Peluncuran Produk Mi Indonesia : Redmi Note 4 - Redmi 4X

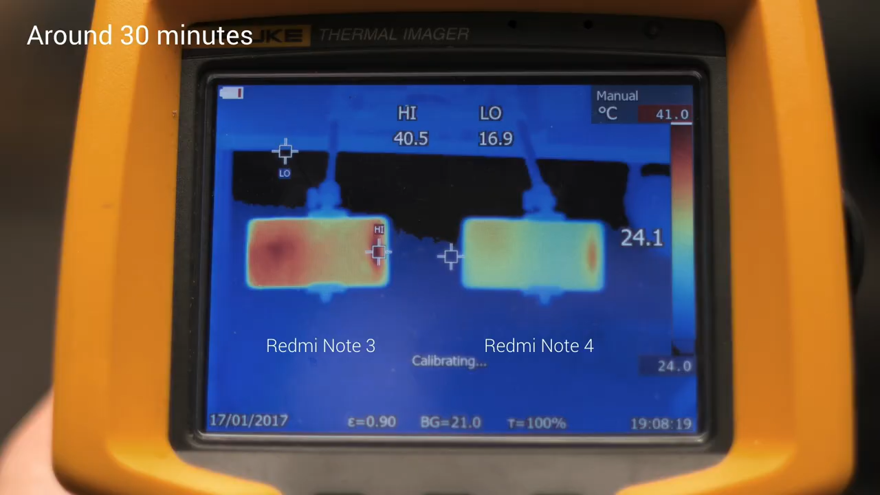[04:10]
It took us 30 minutes to get Redmi Note 3 to cross 40 degrees Celsius in a visible way. But if you take a look at the right, Redmi Note 4, it doesn't even get warm.
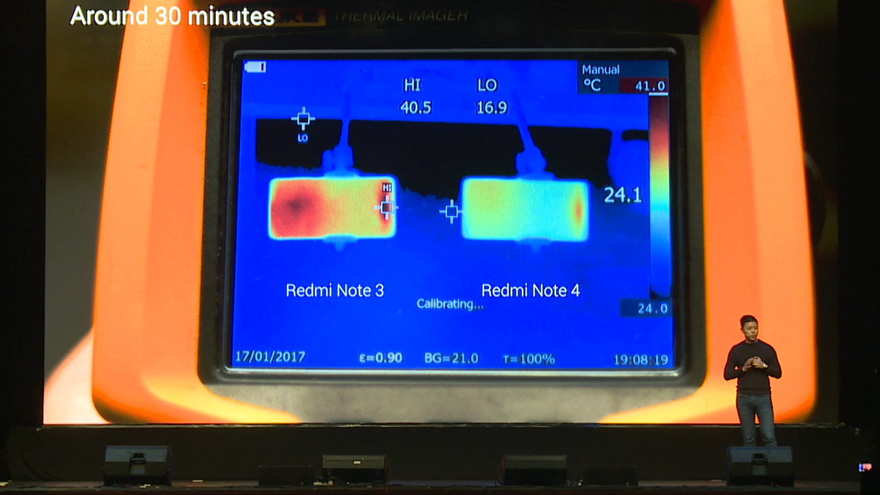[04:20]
The vast majority of the device is still under a cool 37 to 38 degrees.